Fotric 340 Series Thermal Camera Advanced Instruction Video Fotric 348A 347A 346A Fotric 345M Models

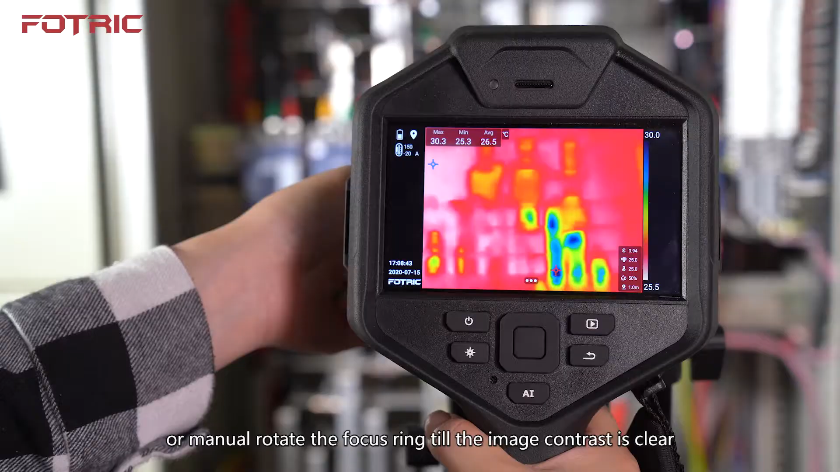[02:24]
On screen: max 30.3°C, min 25.3°C
the Image Contrast is Clear Press Capture Button to Freeze
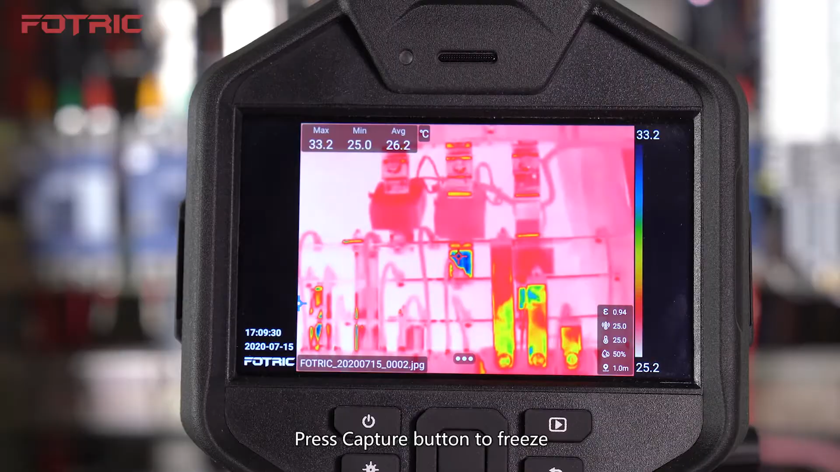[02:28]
On screen: max 33.2°C, min 25.0°C
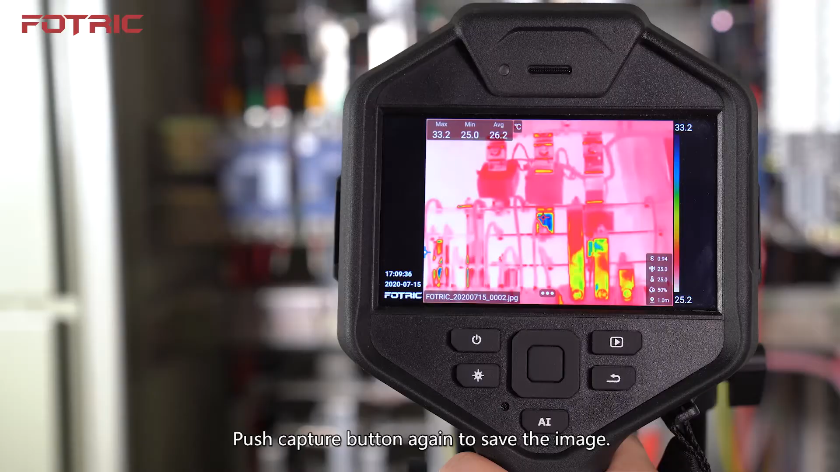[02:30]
On screen: max 33.2°C, min 25.0°C, scale top 33.2°C, scale bottom 25.2°C
Push Capture Button again to save the image
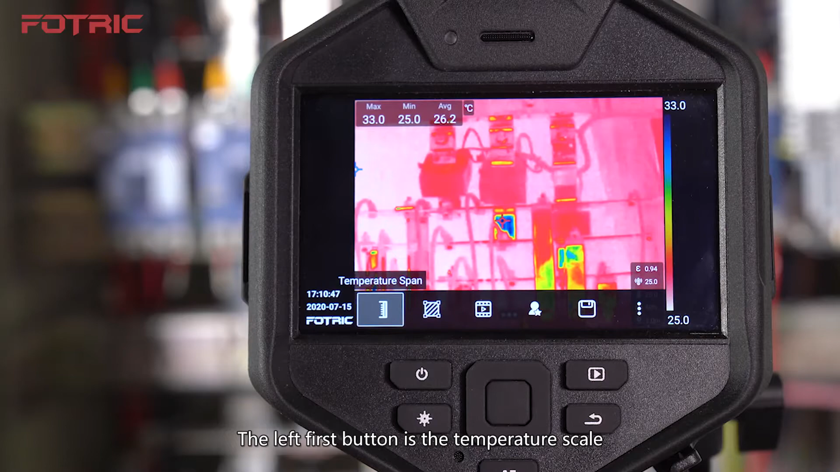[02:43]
On screen: max 33.0°C, min 25.0°C
is the Temperature Span Click to show its Submenu Auto Span Manual Span And Touch Span Auto
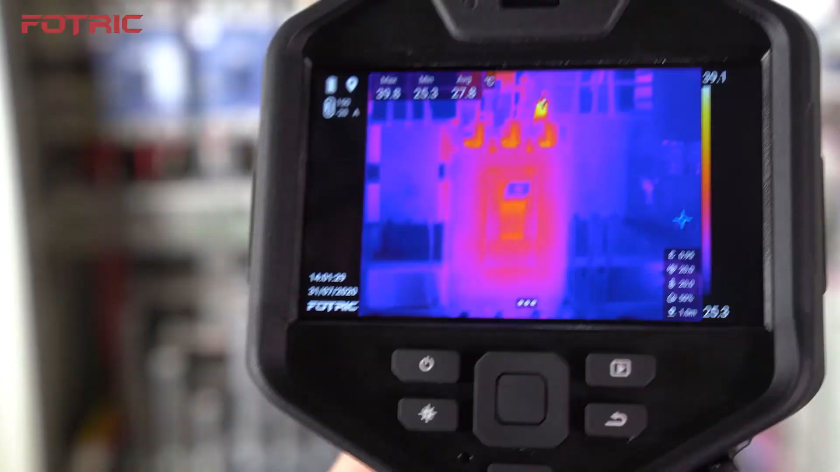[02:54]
Span is most commonly used It automatically adjusts the
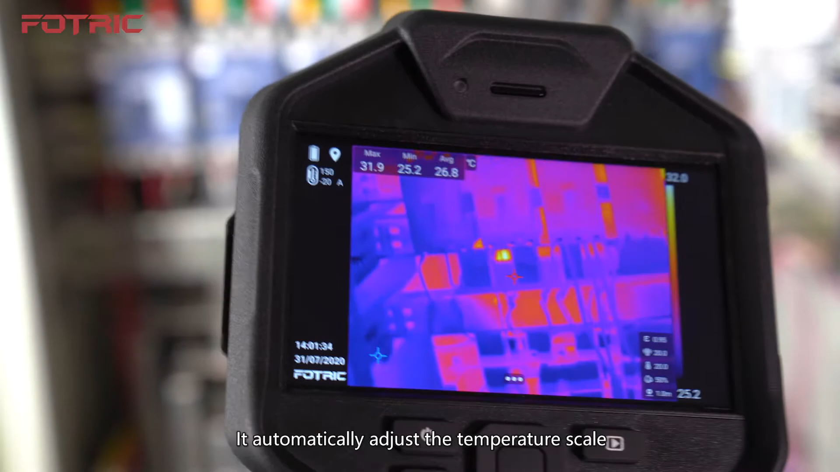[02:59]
On screen: max 31.9°C, min 25.2°C
temperature scale According to on-screen measured objects
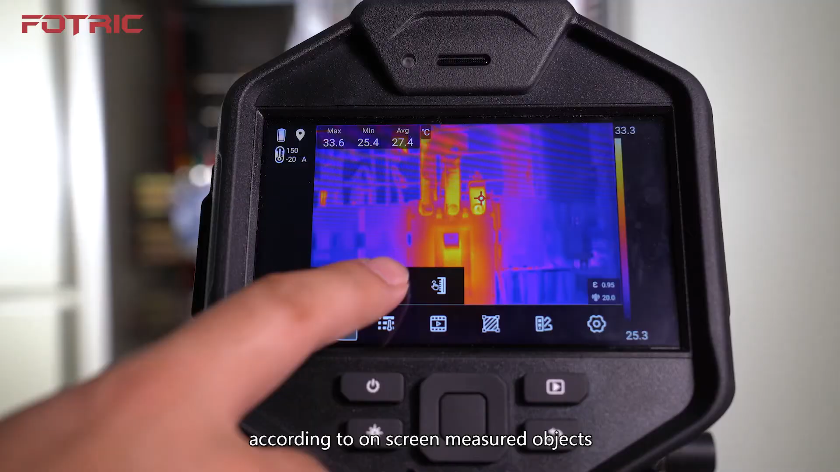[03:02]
On screen: max 33.6°C, min 25.4°C
Manual Span can
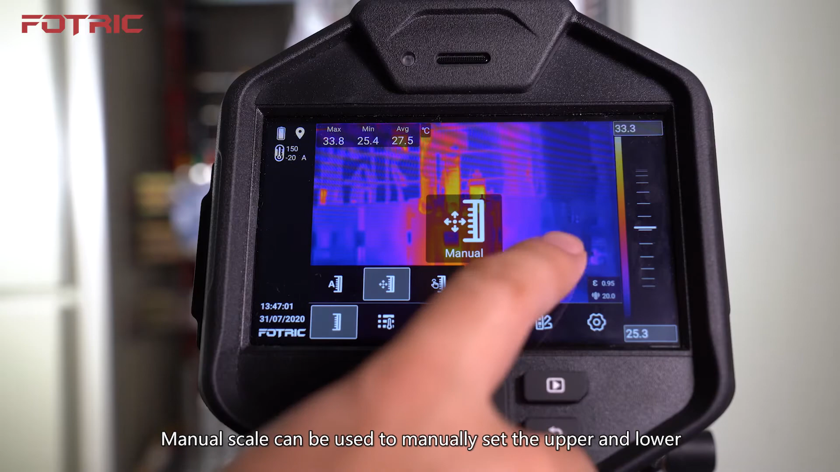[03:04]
On screen: max 33.8°C, min 25.4°C
be used to manually set the upper and lower limits of temperature scale Touch
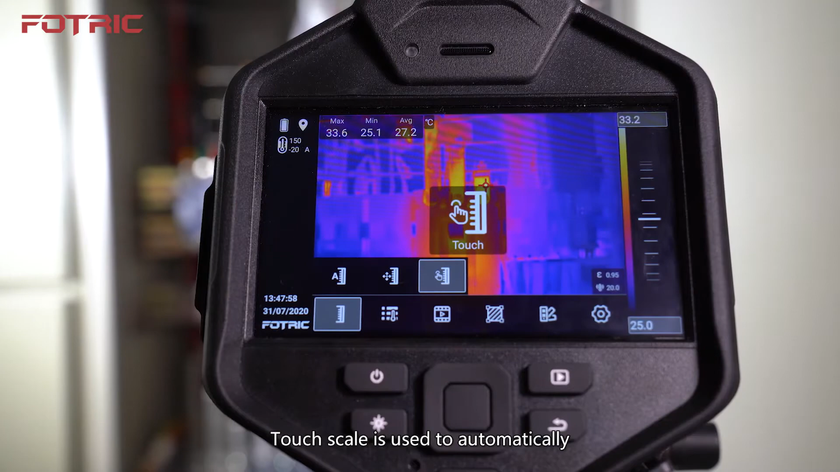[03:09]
On screen: max 33.6°C, min 25.1°C
Span is used to automatically adjust specific areas temperature scale By
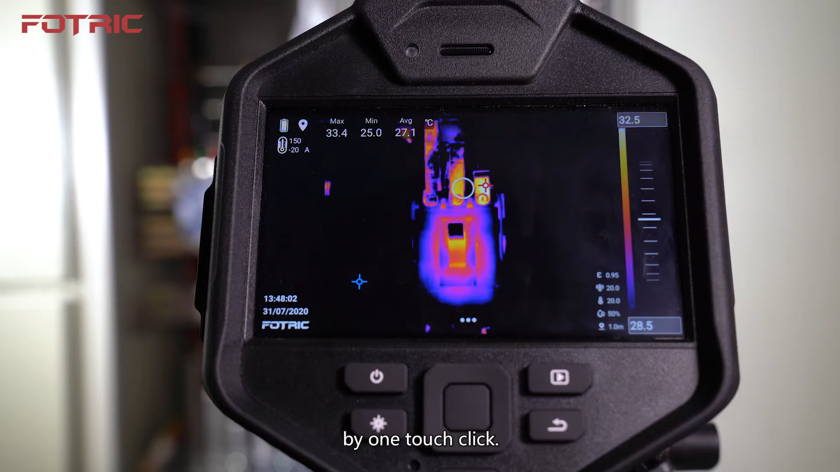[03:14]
On screen: max 33.4°C, min 25.0°C
one touch click The left second button is the parameters Click to show its Submenu Thermal and Digital Camera Emissivity Emissivity Reflected Temperature
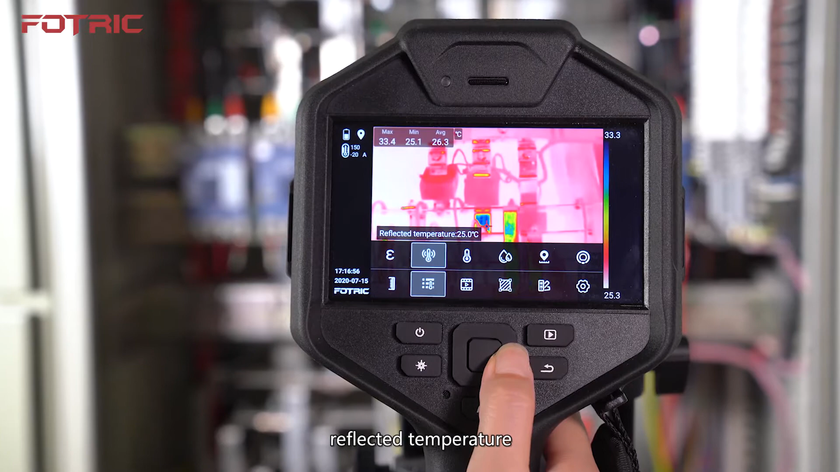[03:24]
On screen: max 33.4°C, min 25.1°C
Ambient Temperature Humidity Distance and IR window compensation
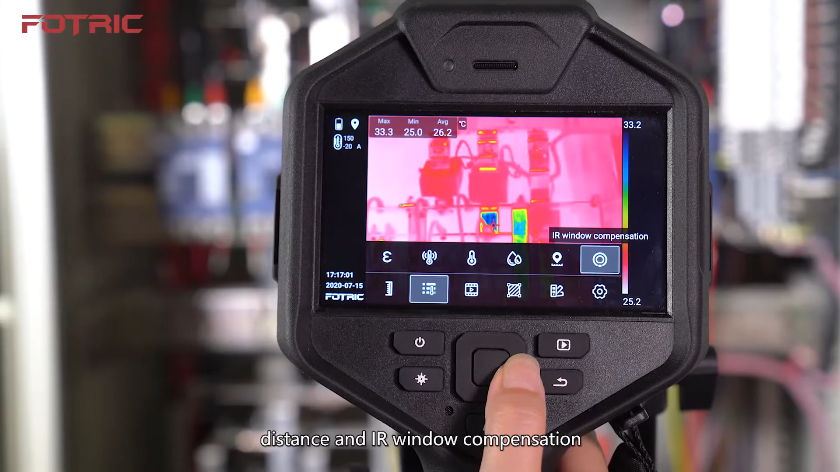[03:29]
On screen: max 33.3°C, min 25.0°C
The left third button is the Image Mode Click to show its Submenu Thermal Image Image Digital Camera Digital Camera Visual Light Image
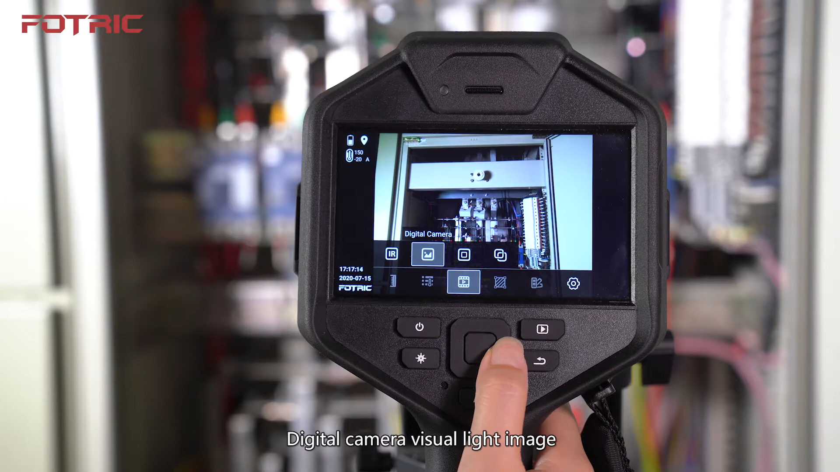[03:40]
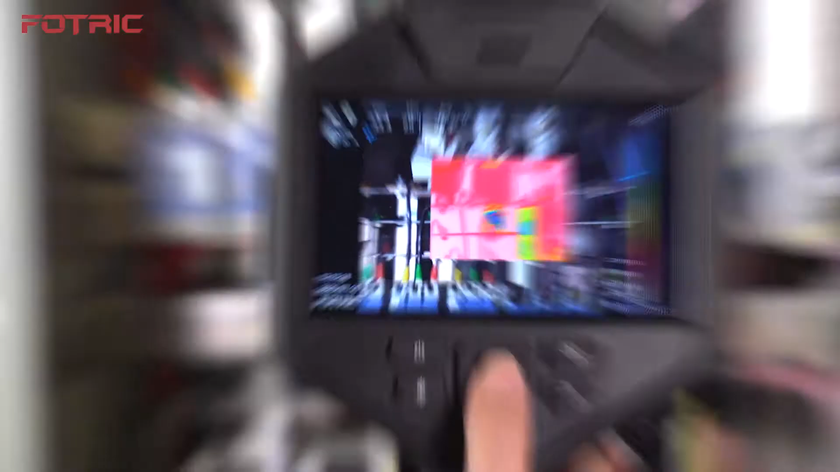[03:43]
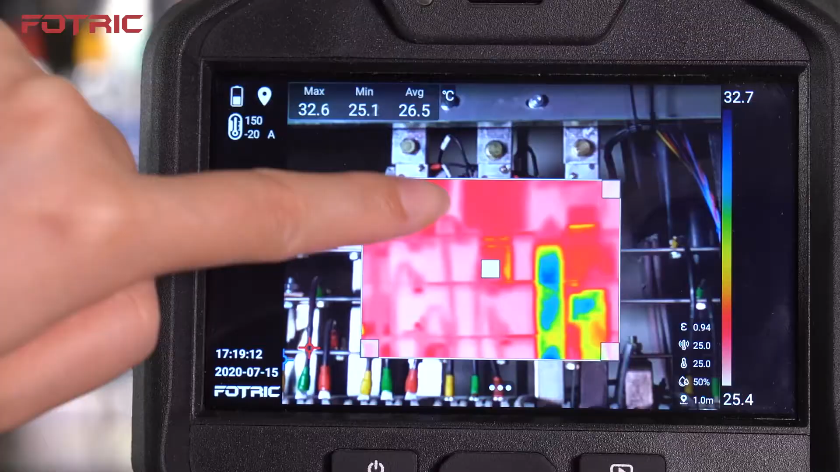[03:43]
On screen: max 32.6°C, min 25.1°C
Picture in Picture The thermal area The thermal area's size and position can be adjusted
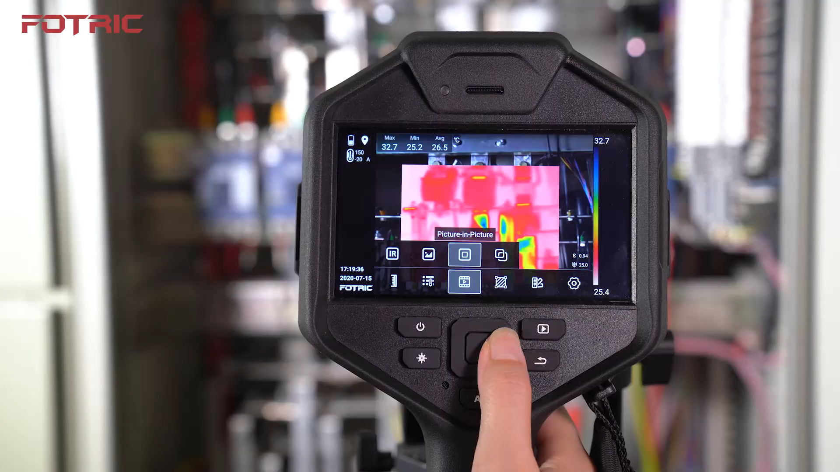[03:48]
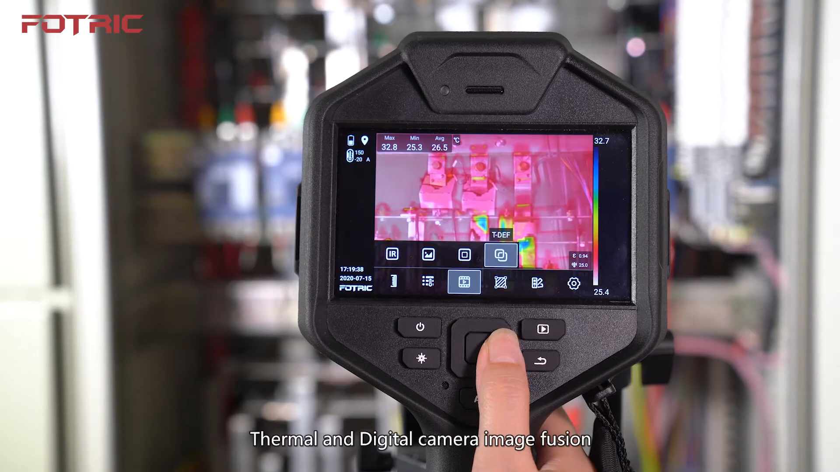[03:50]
On screen: max 32.8°C, min 25.3°C
TDEF Thermal and Digital Camera Image Fusion By adjusting transparency It can help
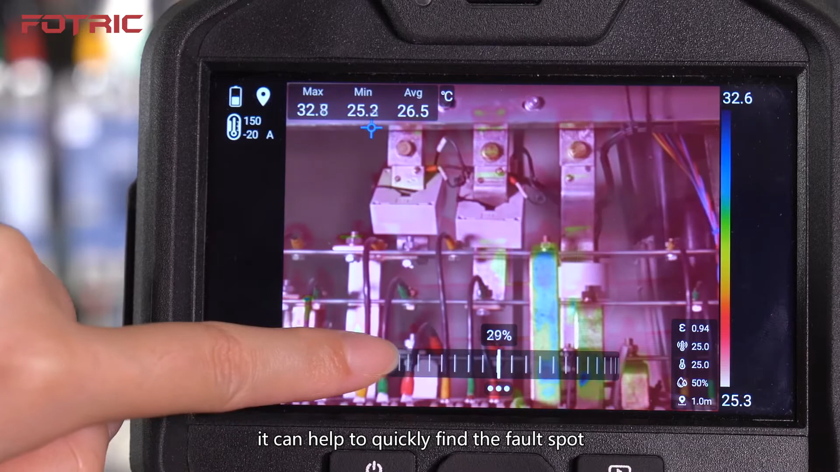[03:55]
On screen: max 32.8°C, min 25.2°C
to quickly find the fault spot The right third is the
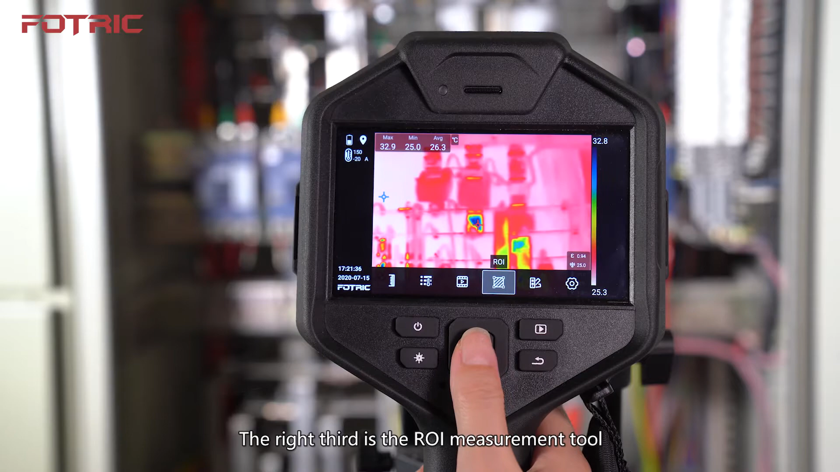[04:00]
On screen: max 32.9°C, min 25.0°C
ROI measurement tool Can add points, rectangles, circles and lines The right second is the palette There are more